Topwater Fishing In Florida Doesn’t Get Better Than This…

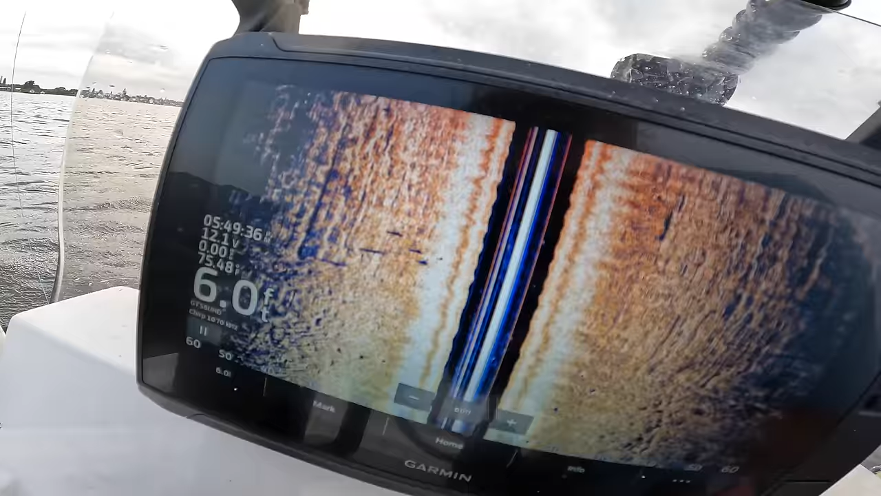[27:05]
On screen: depth 6.0 ft
So those marks there, those are all jack. 1, 2, 3, 4, 5, 6. There's 6 jack. Easy does it.